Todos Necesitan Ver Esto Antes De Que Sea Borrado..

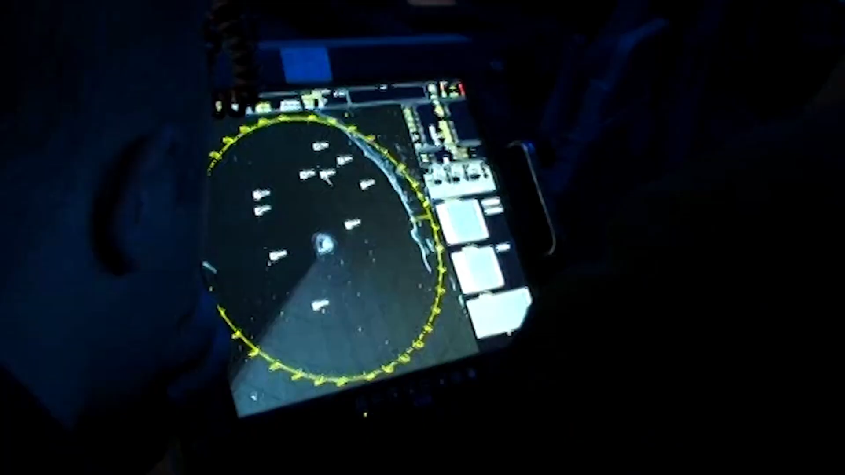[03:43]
distintas plataformas y puede arrastrar e interceptar misiles balísticos y de baja cota, tanto si apuntan a buques como objetivos terrestres.
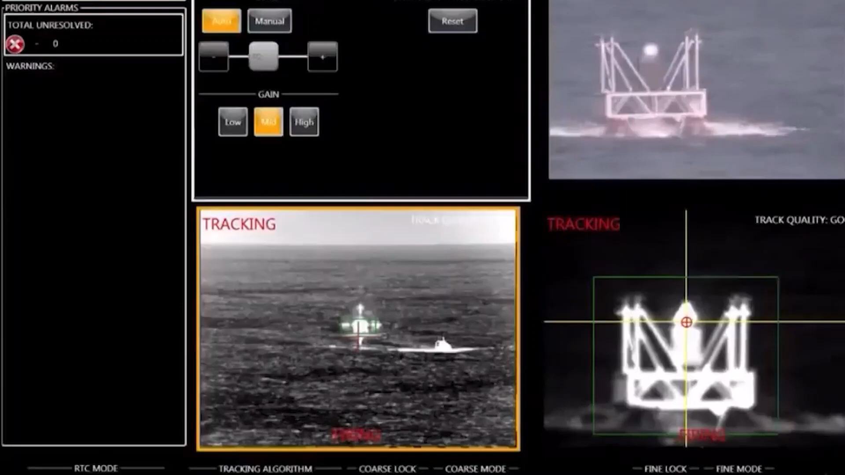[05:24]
La prueba fue un éxito rotundo y puso de manifiesto la increíble tecnología de láser de estado sólido que se ha instalado en el USS Portland, un buque de transporte anfibio.
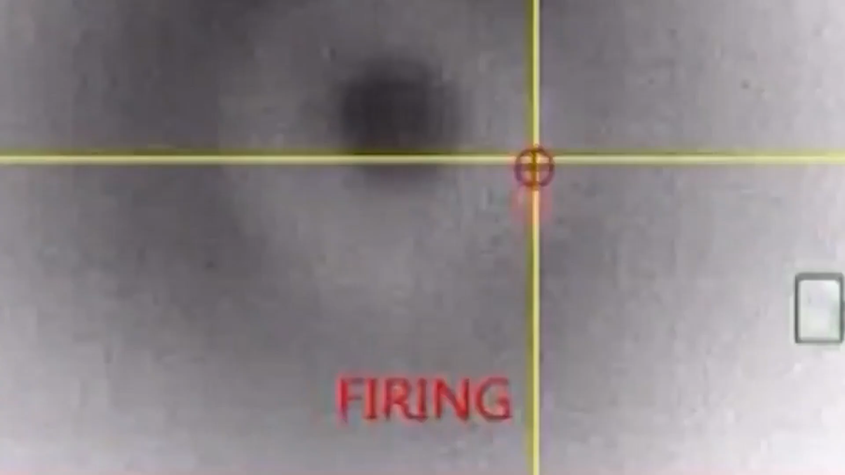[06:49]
En otra de sus últimas demostraciones de poder militar, la marina probó hace poco su tecnología láser de estado sólido contra drones aéreos y pequeñas embarcaciones, y los resultados asombraron a los expertos.
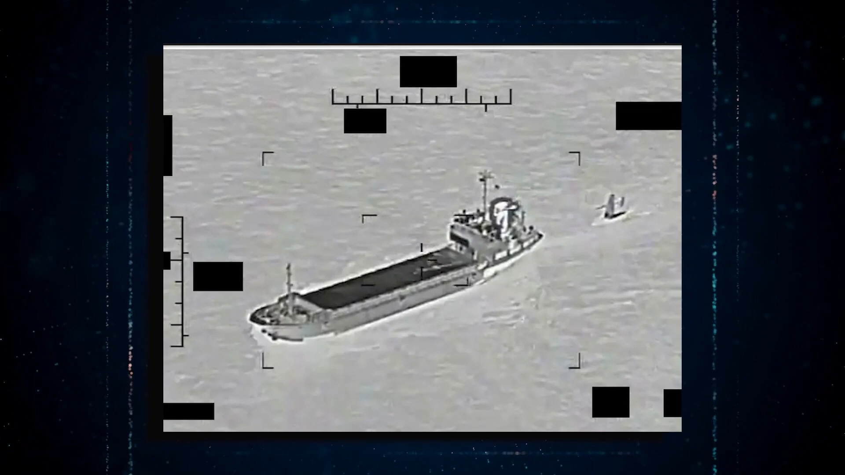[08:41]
En esta región se sabe que los rebeldes Houthi, apoyados por Irán, utilizan embarcaciones teledirigidas llenas de explosivos.